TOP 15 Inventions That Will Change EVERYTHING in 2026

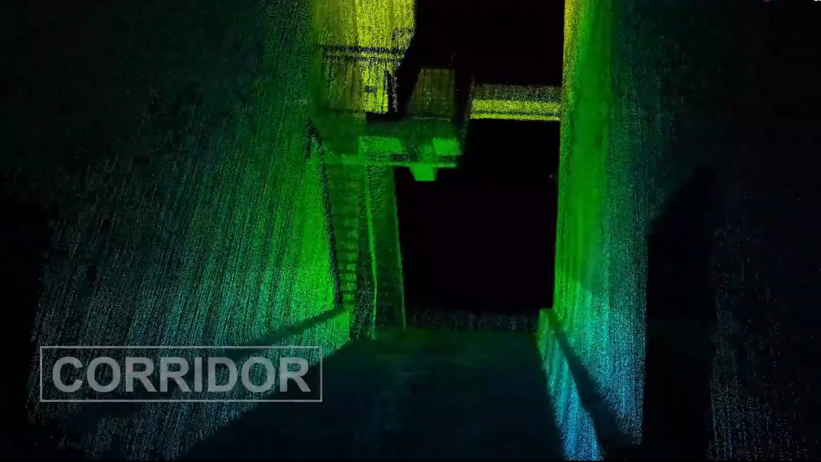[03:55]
Capable of capturing 320,000 points per second with a sweeping 360 x 270 degrees field of view,